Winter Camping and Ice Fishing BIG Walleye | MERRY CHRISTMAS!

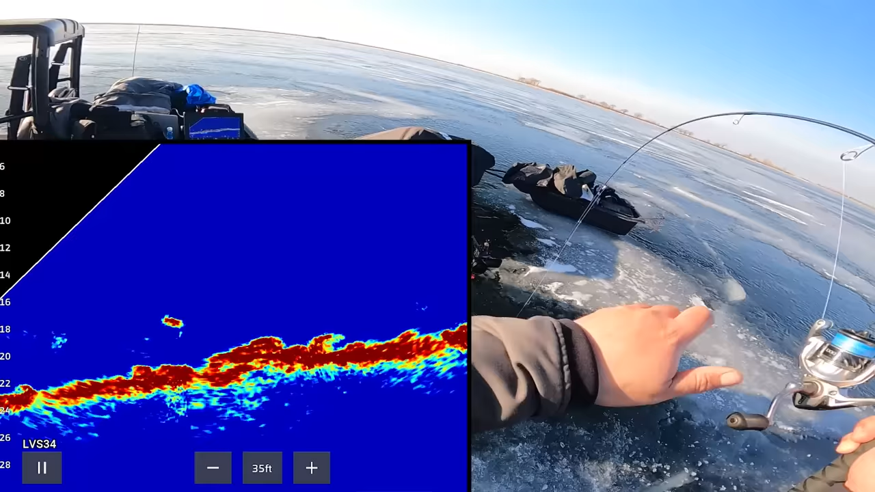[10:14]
That fish hammered me. This one is not an eater. This fish is not an eater.
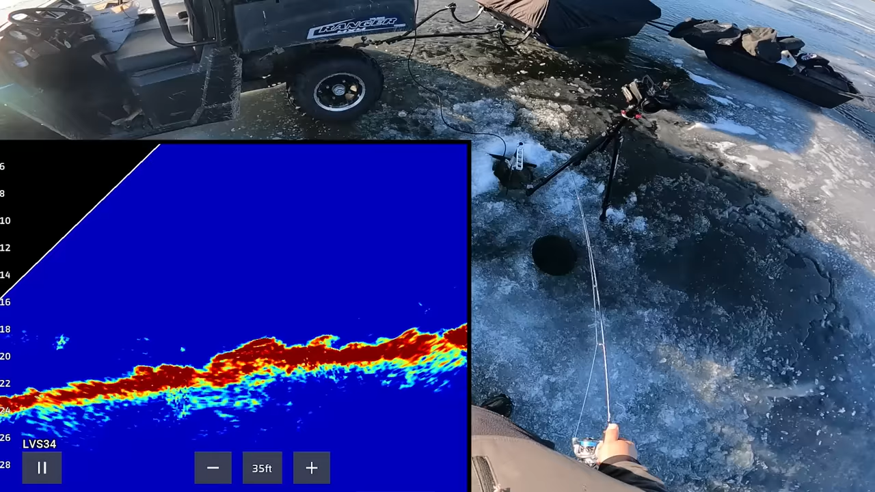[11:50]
Oh. Don't turn away. They're coming right out of those rocks. Come here. Nice. Okay, I'm liking this. I'm liking this a lot.
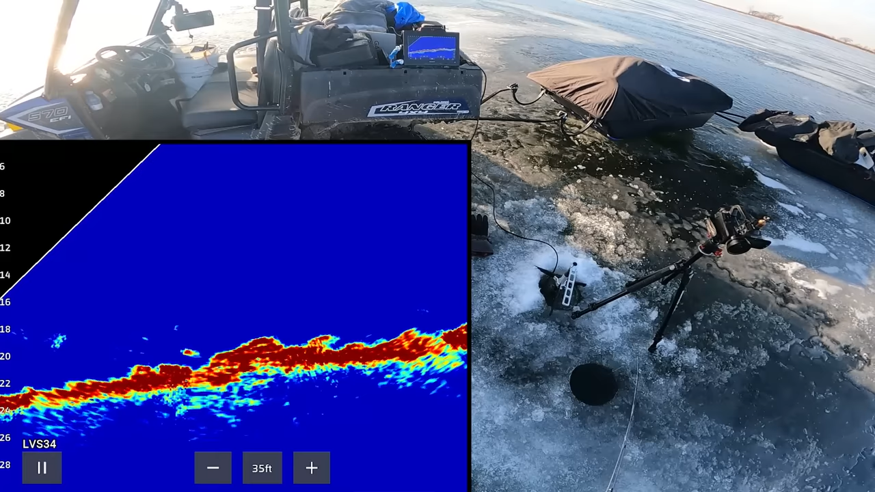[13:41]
Here comes. Come on. I saw this fish crawl along the bottom earlier. I think this hammered it. Wow. Lots of fish crawling up on the rocks shallow here. Okay.
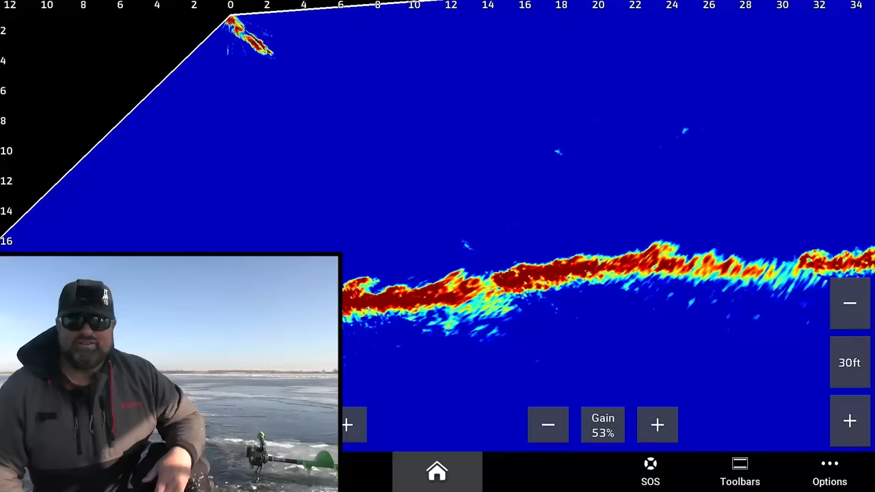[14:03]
And like I said, it doesn't mean that I'm stuck here either though. I saw him shoot right back to the rocks down here. He skyrocketed. Is that even a thing?
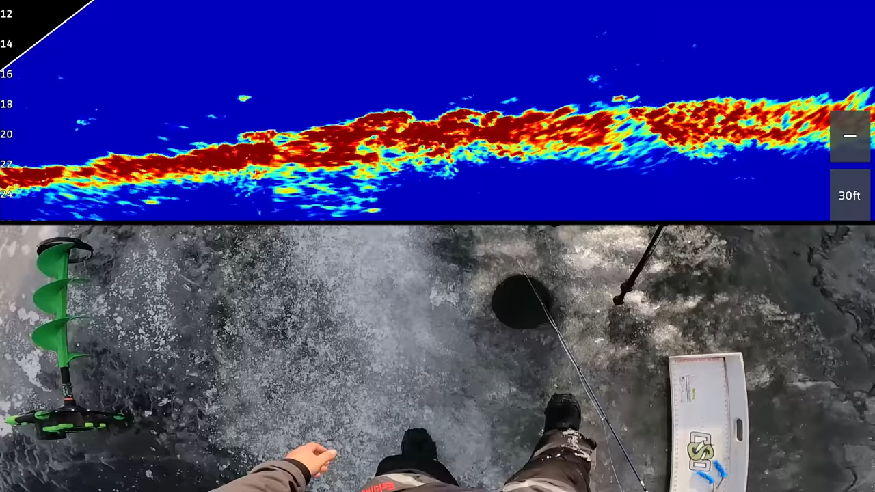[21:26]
Looks big too. Keep coming, get over here. I just stuffed my face.
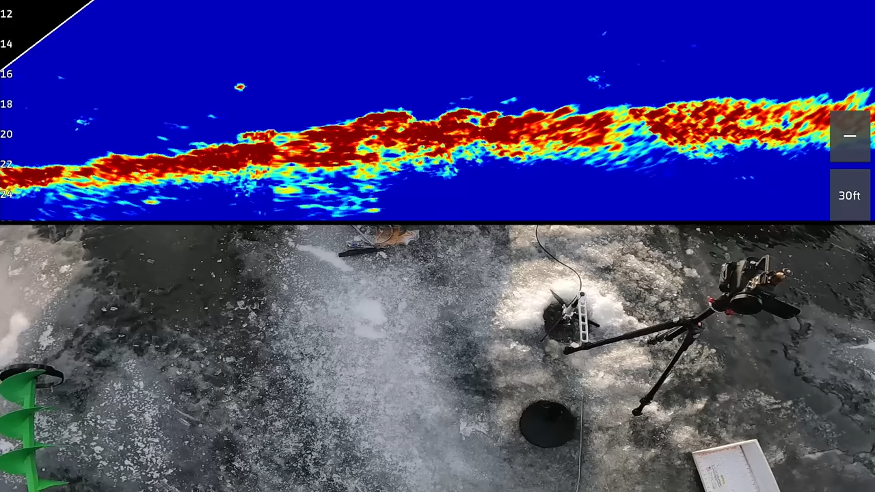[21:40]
Here it is. Come on. No, come on.
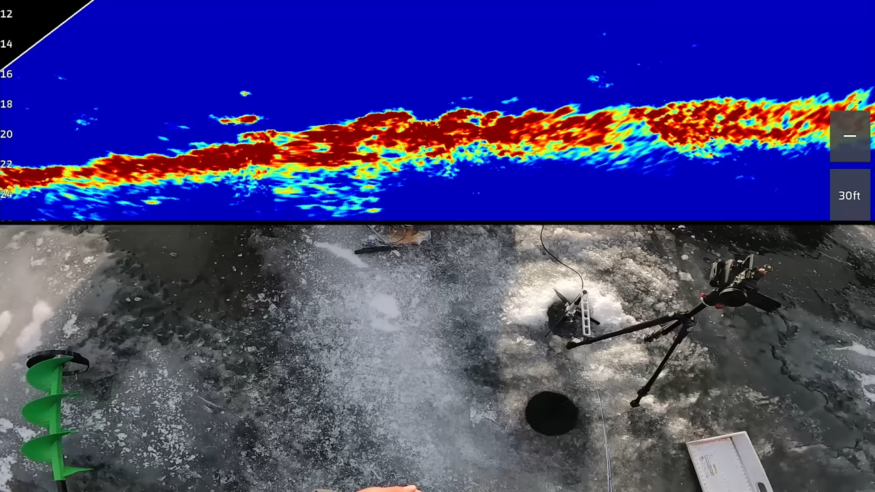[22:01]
Circle. Here we go. Here it comes.
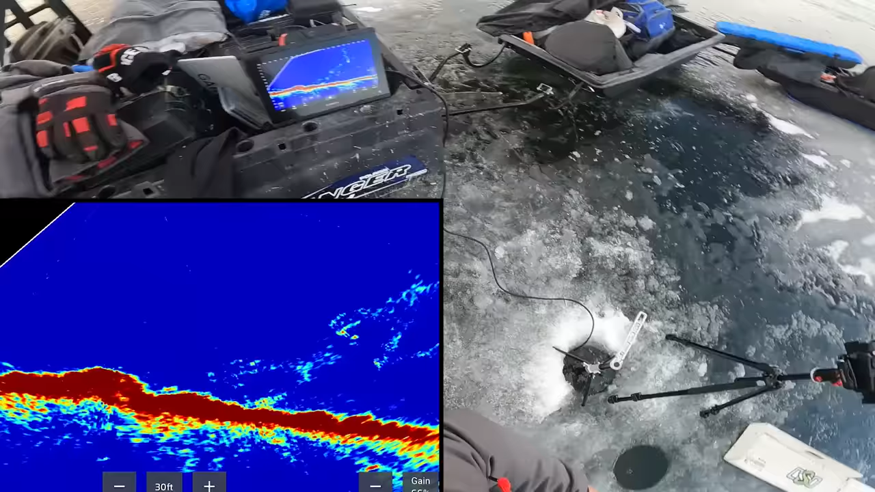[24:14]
Come on, it's coming up. Nice. I saw that one just crawled on the bottom.
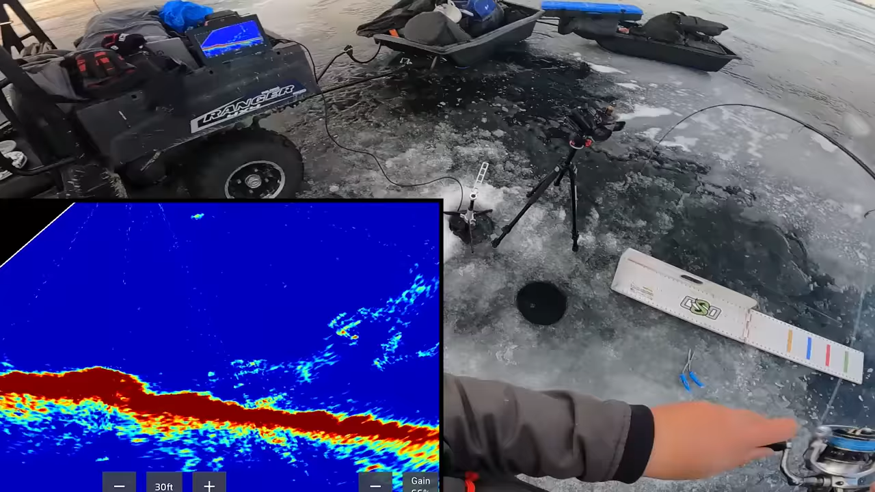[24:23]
Yeah, this is good. I just got the finicky fooler set up. I saw some fish go over there right away. Oh, this is bigger than I thought.
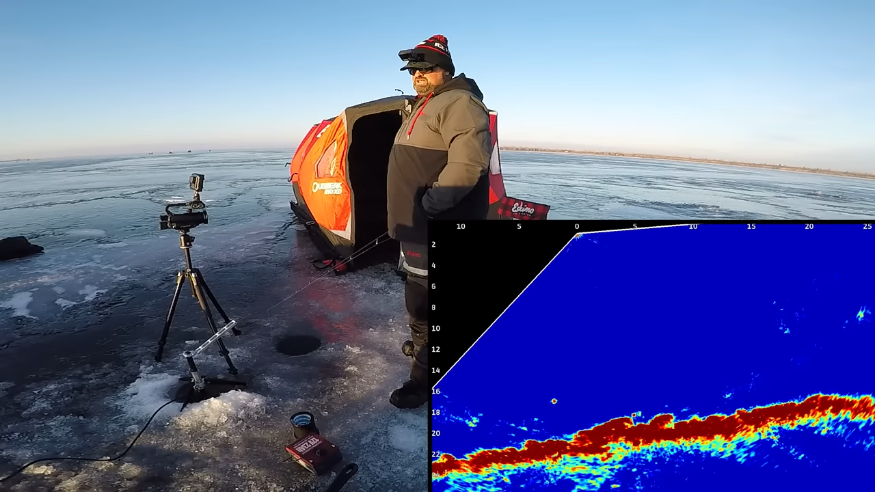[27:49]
Here we go, here we go, here we go. Oh yeah, come on.
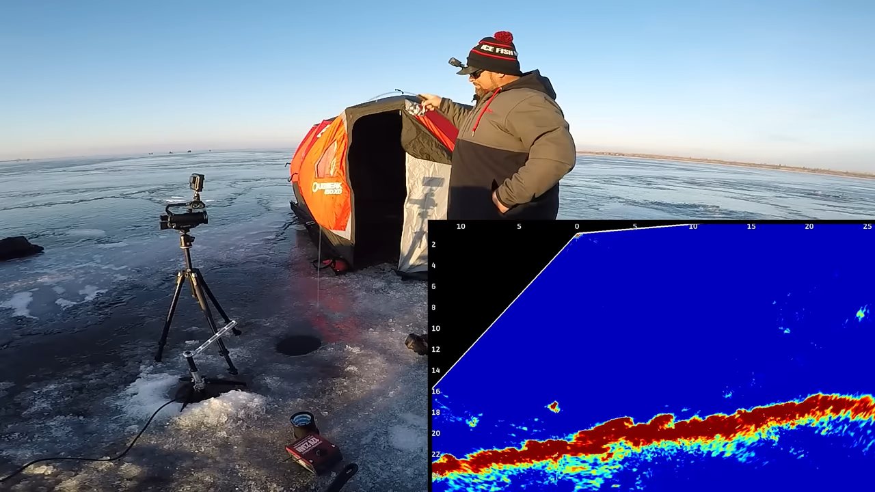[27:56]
There we go, nice. Fish on, baby.
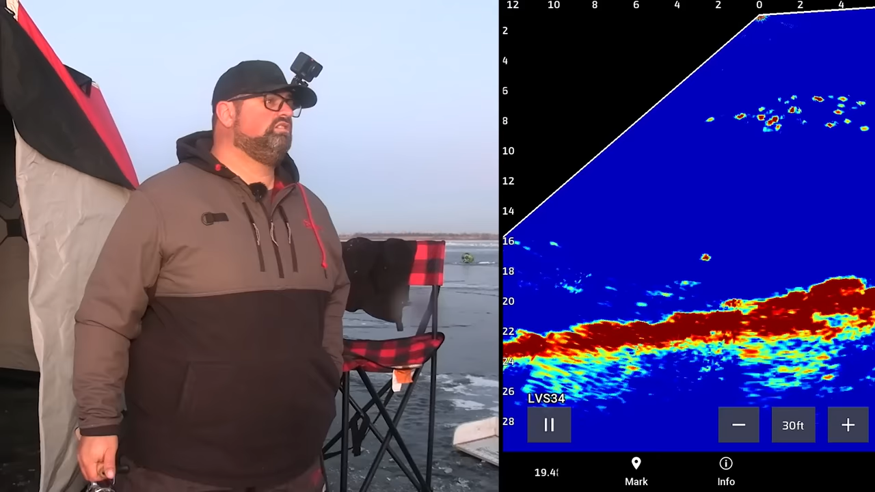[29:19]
Yeah. Yeah. Oh, I got a mark coming up. I got a mark coming up here now. Actually, pretty decent. I'm on the phone with my good buddy Adam right now. Adam caught a monster today. I'll put that picture right here. He's a monster slayer. He always catches 30 inches. That's why we call him Mr. 30. What was it, Adam? 30 and a half? 30 and a half. 30 and a half, giant. Maybe he'll be on the phone when I catch a big one here. Come on. Oh, I got him hooked up.